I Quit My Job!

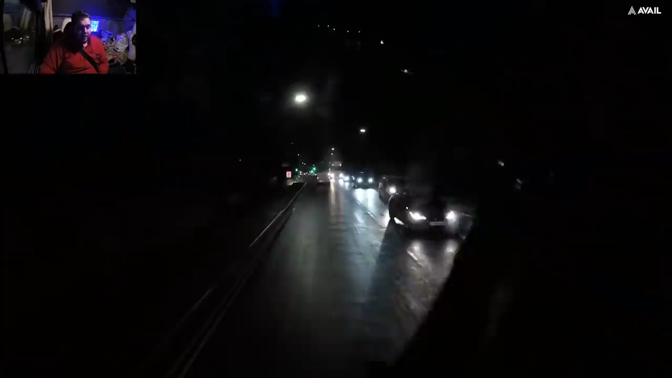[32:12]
It's currently nearly 5:15. So rush hour traffic is just about starting, really. So yeah, left lane goes straight on. No, left lane goes left only. Well, I don't know, does it? It goes straight on. Ah, oh, I'm taking up both lanes. Because it's raining, there's like water on the ground and the reflection of the lights is shining up, so you can't see the arrows very well. I think it might merge into one lane anyway, I'm not sure.
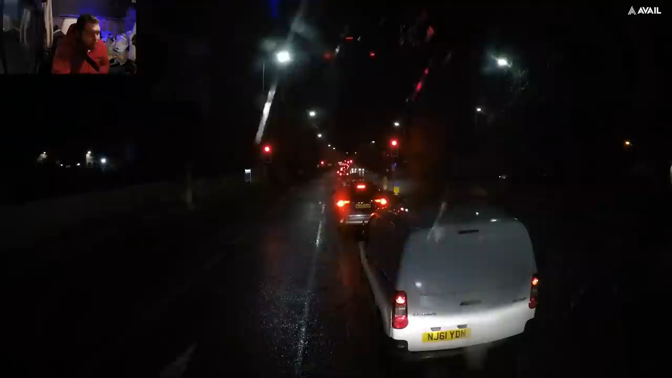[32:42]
No, there's a sign over there saying left lane left. I'm gonna stay in the right lane.